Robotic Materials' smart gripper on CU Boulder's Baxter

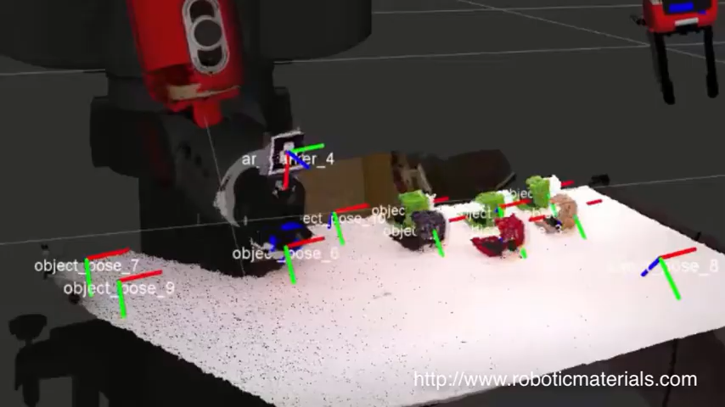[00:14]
And then from that we process the point cloud and we determine where our objects are.